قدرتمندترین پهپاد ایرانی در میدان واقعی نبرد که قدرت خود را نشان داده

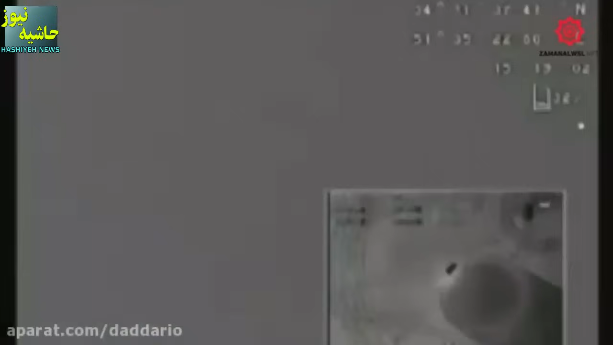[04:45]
تیزبین به شاهد 129 میده که قادر به شناسایی دقیق اهداف در شواه 1700 کلومتریه شاهد 129
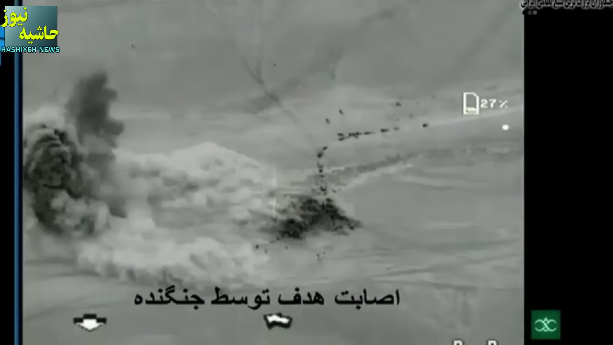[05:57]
رادار ها در هر ساعت از شبان روز و در هر شرایط جوی قادر به تصویر برداری هستن
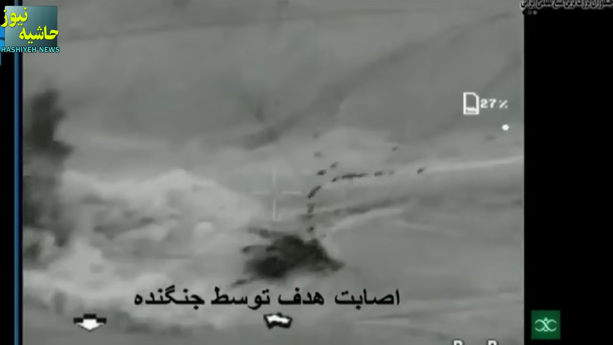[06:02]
تصاویری تحییه شده توسط رادار سار تفکیق پذیری بالایی داره و میتونه در کاربورت های مختلف
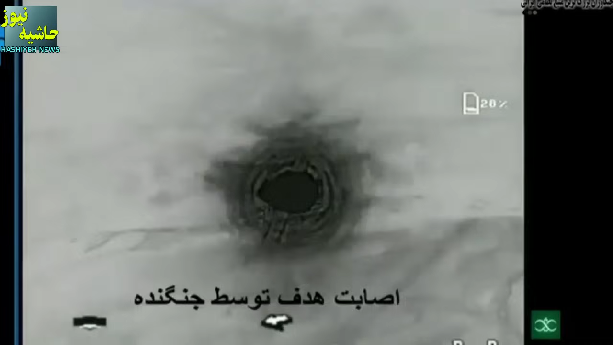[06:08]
نظامی و غیر نظامی مورد استفاده قرار بگیره مجهاز شدن شاهد 129